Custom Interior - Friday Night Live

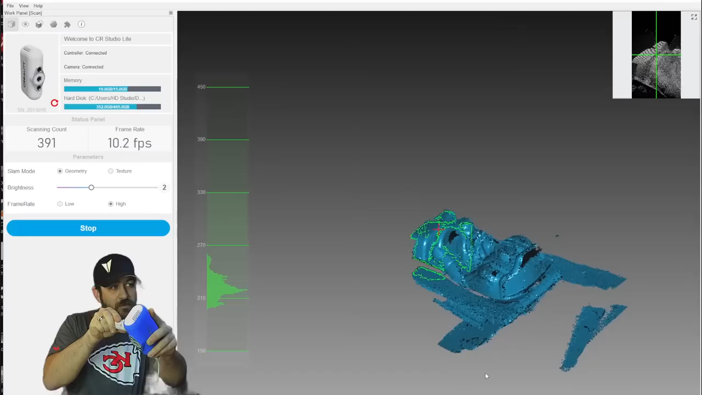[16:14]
Steering wheel. I'm gonna stop that scan. I need to get the other side, but I can do it in multiple scans. Josh, how's that VFD mount holding up? Printed it today out of PETG, wondering how it's going. I mean, honestly, you don't even really need it, but it's fine.
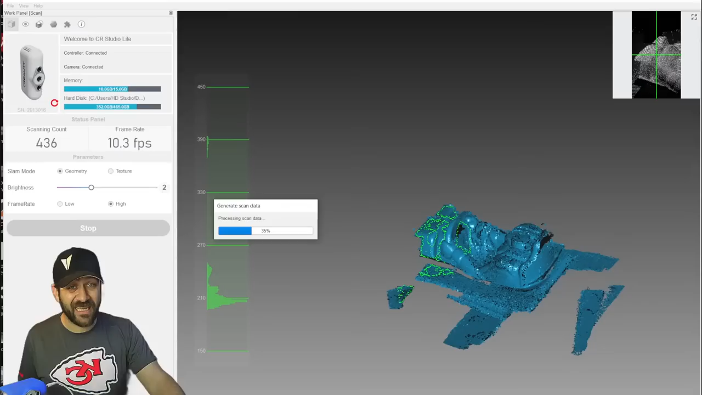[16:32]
How can you tell it's getting a good scan? Basically, what you see on the screen is what it's capturing. So I just try and see that I'm getting areas filled in.
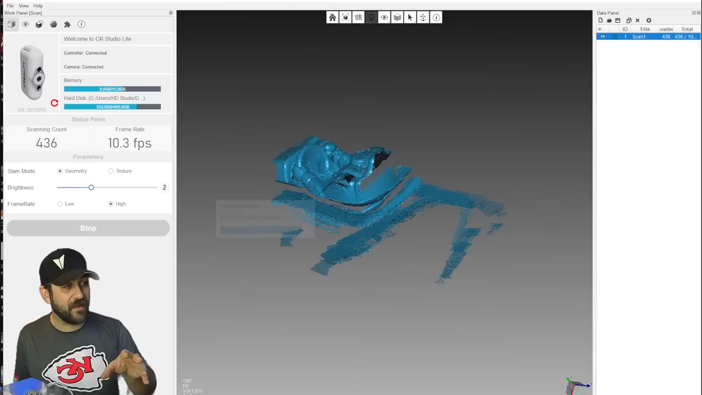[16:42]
And you can see definition there. You can tell it's a little light on the back there based on the density of dot.
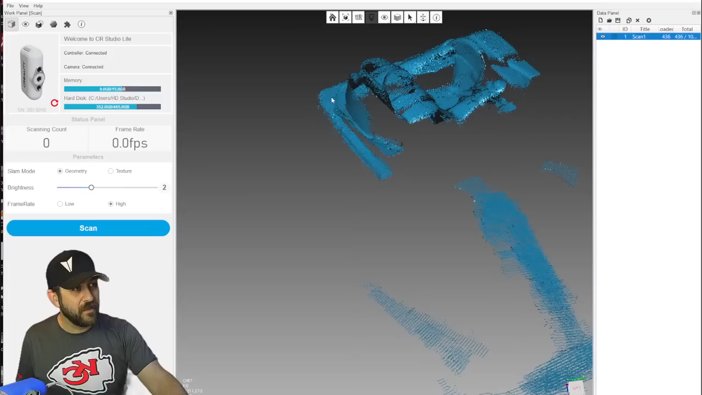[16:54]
Like if you zoom in, these are all just dots. There's no surfaces.
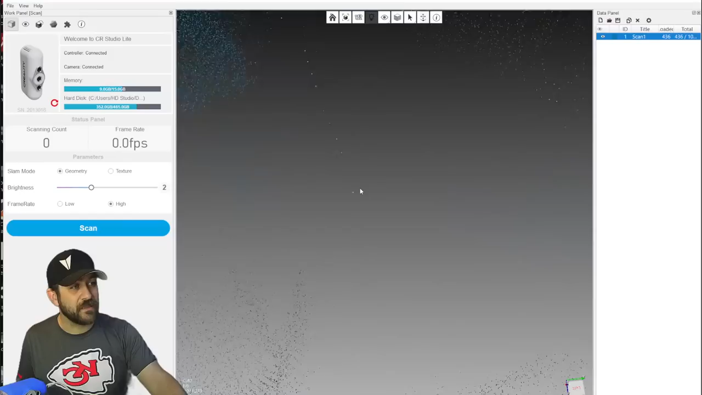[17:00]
So as you zoom out, that's when you can start to see the surfaces put together. So that we're gonna scan again.
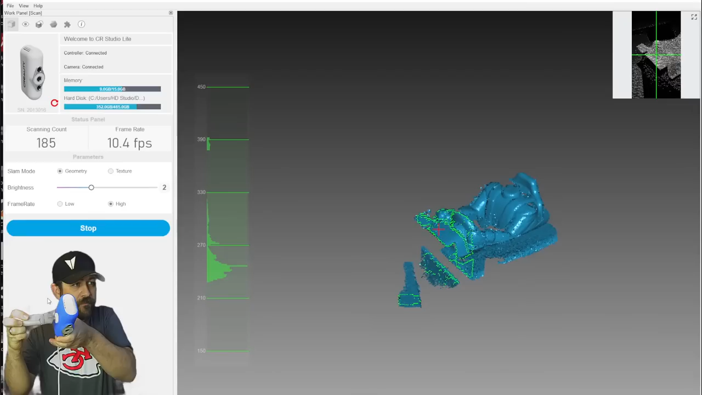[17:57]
And it's a bit of an art to use it,
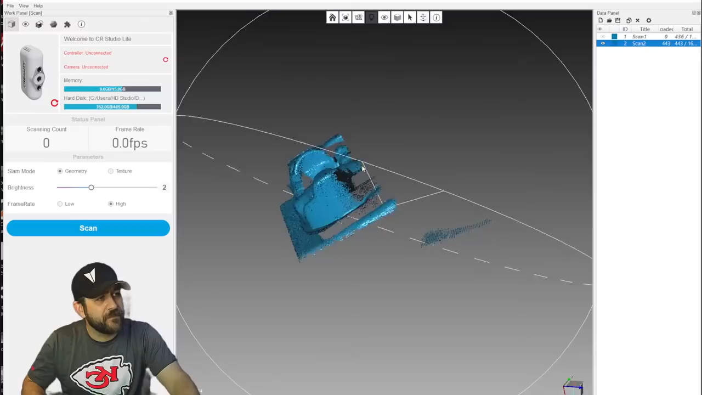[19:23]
two scans. And they're not going to be aligned, so we need to, do that part of it. Oops.
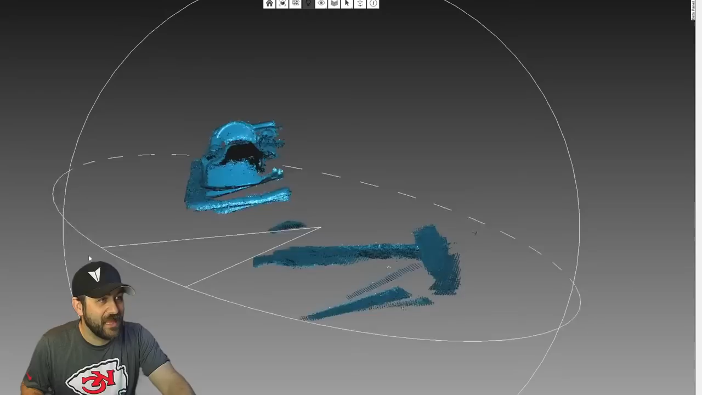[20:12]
Ah, did it do it? Halfway decent.
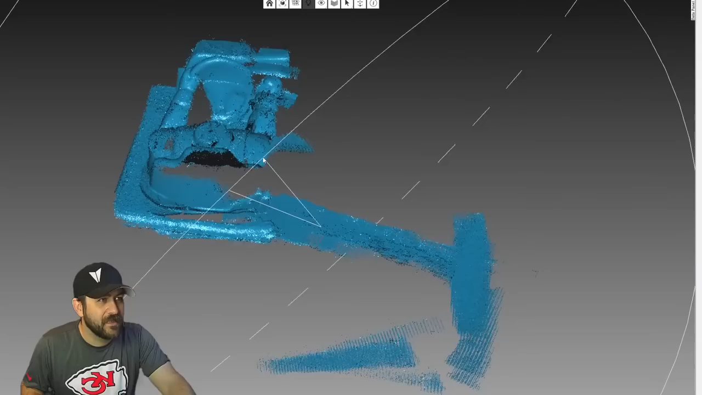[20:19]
Oh, no, remove the ground. Oh yeah, sorry.
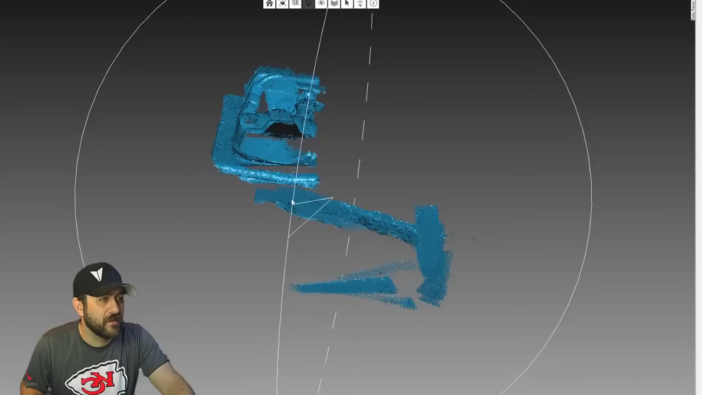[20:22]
This is a bit of like the processing side of things.
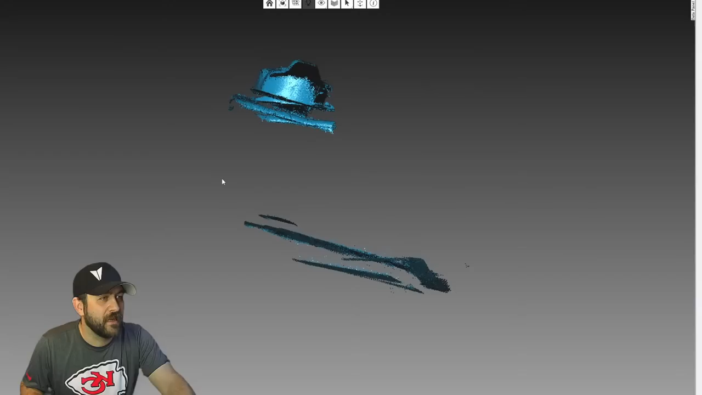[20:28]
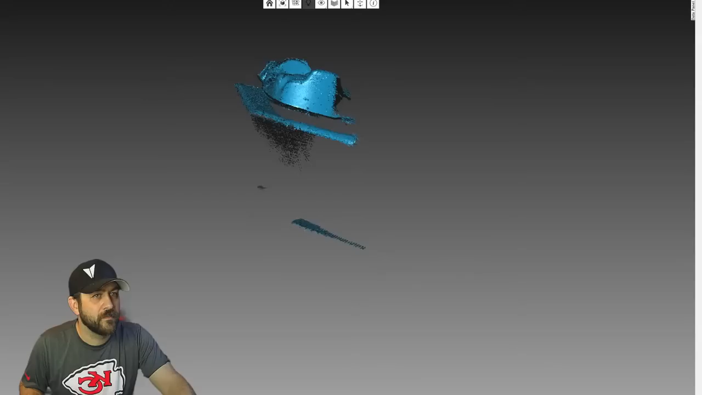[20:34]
So just selecting like what the ground things were. There you go. Next.
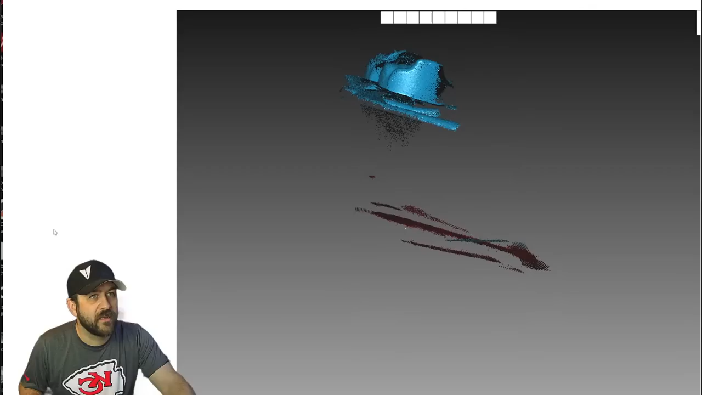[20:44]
Now it tries to align. Phoenix Trail screen.
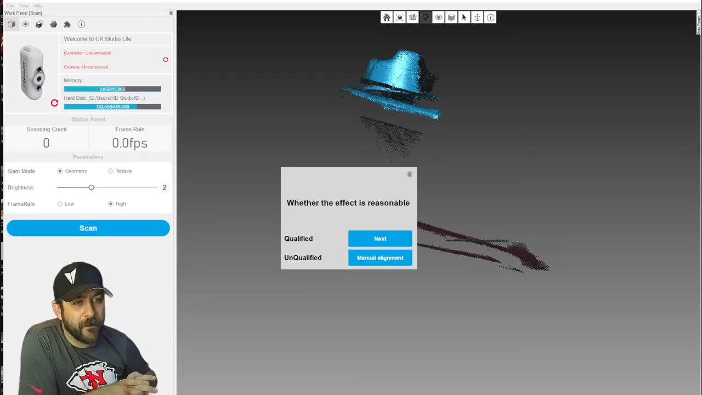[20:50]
Can you scan your head next and print it? I could, and people do. Like people, it's asking, was it a reasonable attempt?
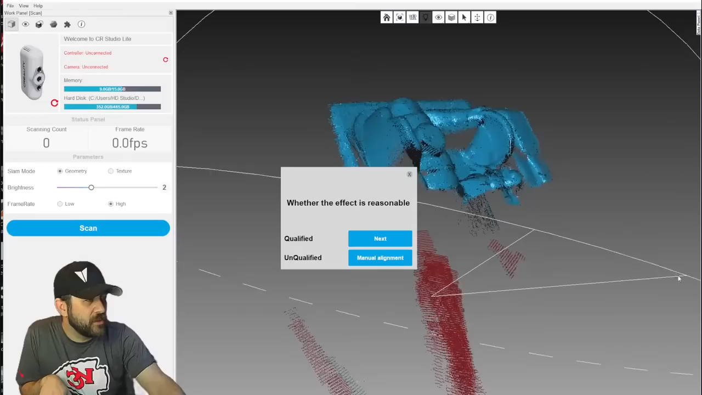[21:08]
Unless maybe I just completely missed this side, which is totally possible.
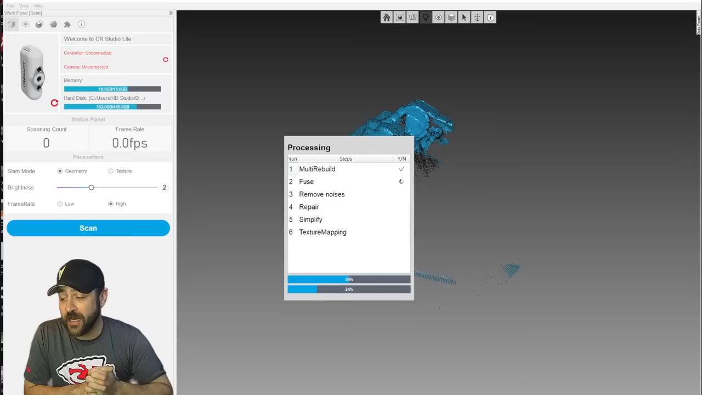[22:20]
Before I bought this, I was working on a project with a friend of mine who owns an audio shop. His name's Bobby Gately. So he owns Gately Audio, which is here locally. And we 3D scanned the interior of a 59 Impala to like start building some like kick panels and some custom like center console and all this. And it's not bad. It's like half, you know, it says half millimeter accuracy.
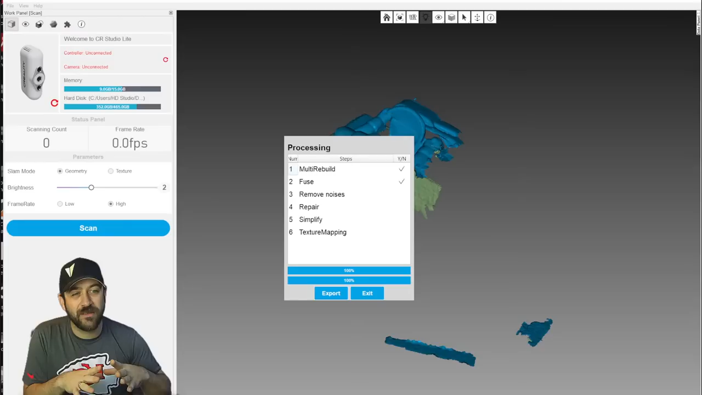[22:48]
It's probably a little bit more like 1 to 3 millimeter accuracy, depending on what you're doing. So let's see what it looks like.
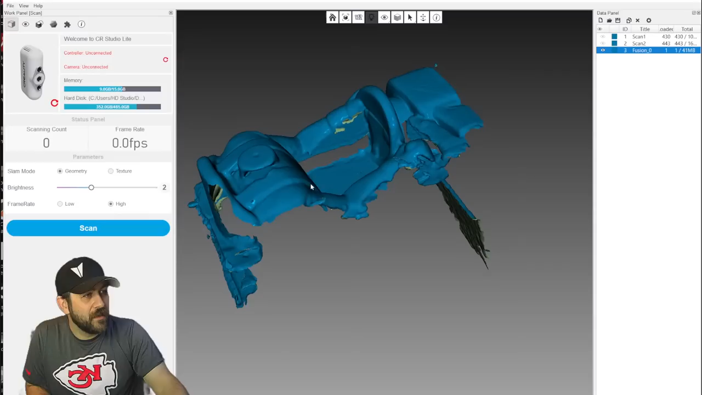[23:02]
So we missed a lot on that side. This side looks good.
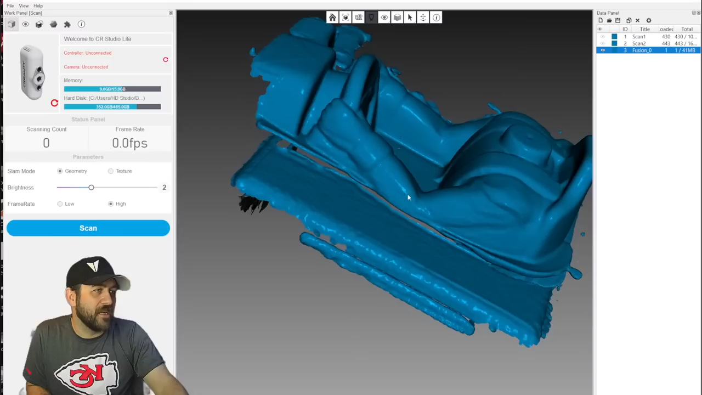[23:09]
I could almost take and just cut it down the middle and mirror it too, right?
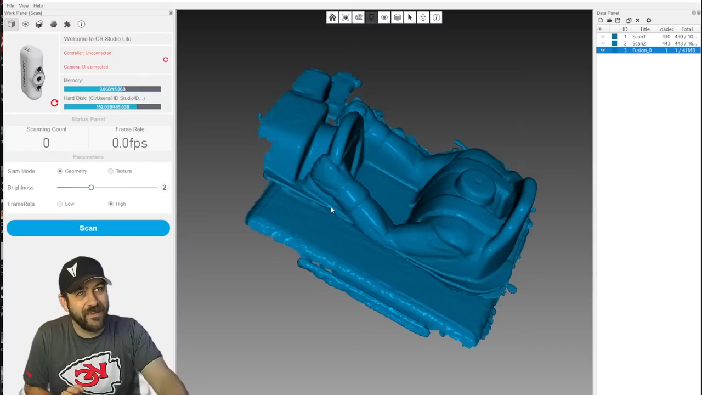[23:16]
If I wanted to, which would be a reasonable approach.
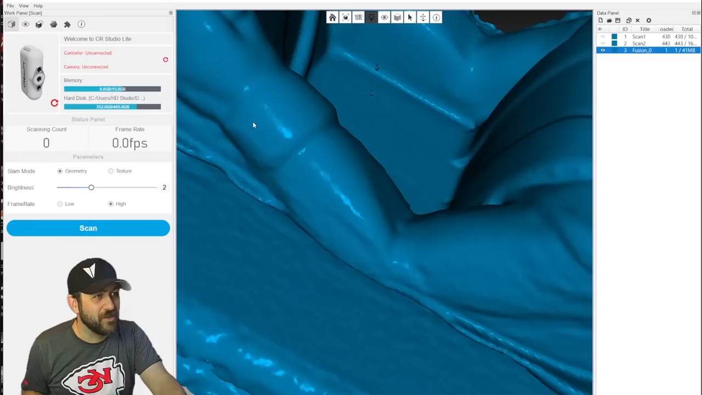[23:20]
You can see that like triangle right there on there? That's the tech sticker from my Axial Fest. That's what that raised area is. Kind of funny. The RC Underdog.